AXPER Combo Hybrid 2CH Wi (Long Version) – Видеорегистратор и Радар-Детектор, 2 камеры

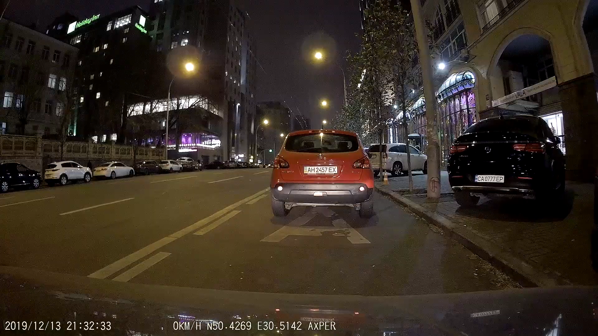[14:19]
Это очень хороший показатель светочувствительности, и это не может не сказаться позитивно на ночной съемке.